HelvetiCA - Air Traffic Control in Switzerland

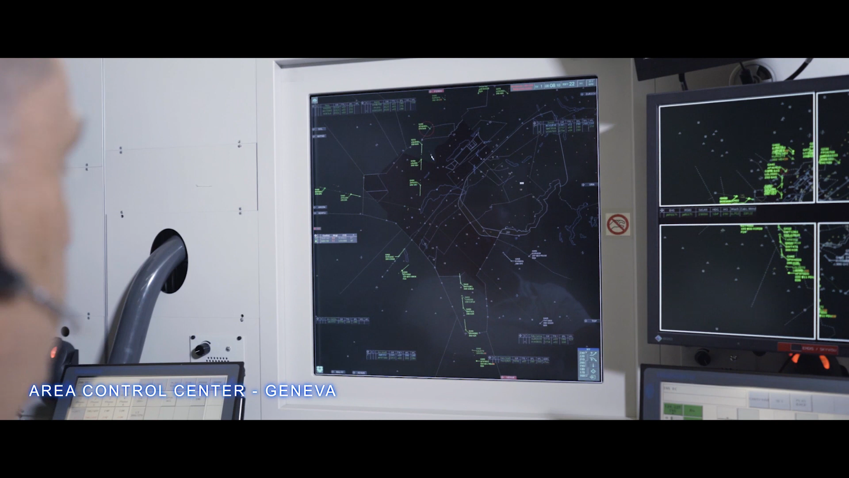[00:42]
Suisse 166 Charlie, bonjour, identified, direct Mollus and Corrède.
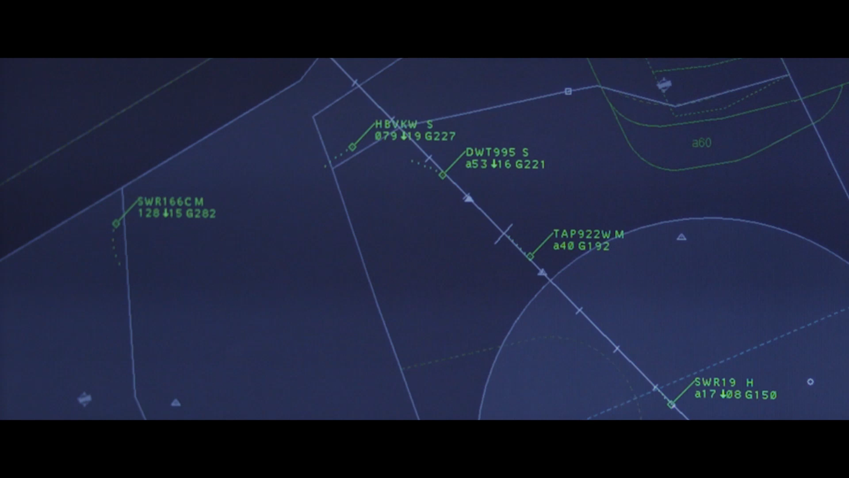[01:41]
Suisse 166 Charlie, you have normal speed restrictions. France 975, contact now radar, 118-0-9-1.
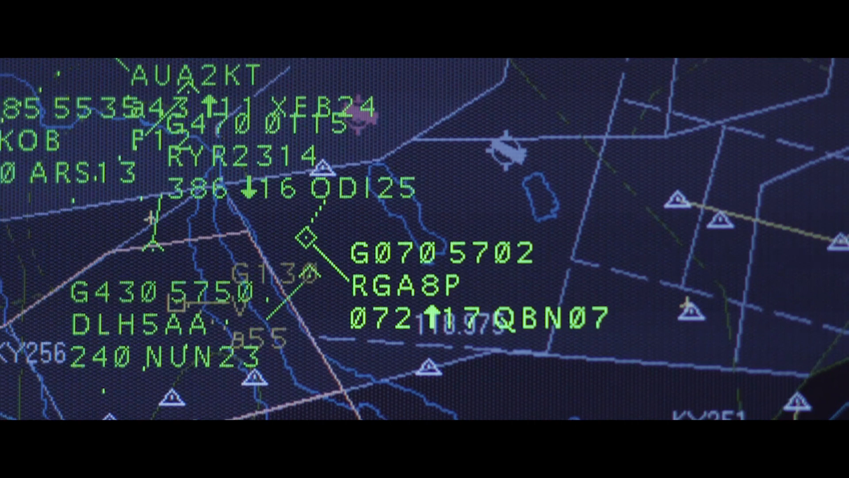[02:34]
Climbing above route profile to 1-2,000 feet, Rega 8 Papa.
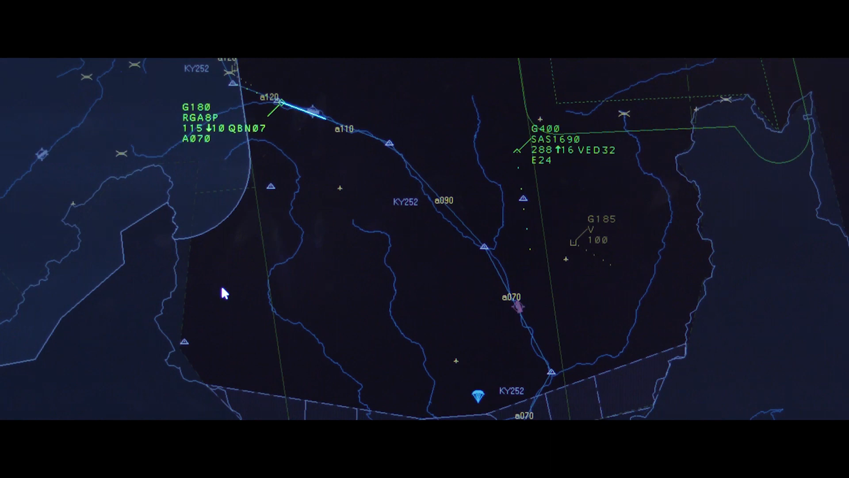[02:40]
Rega 8 Papa, contact Lugano Tower on 120.250, bye-bye.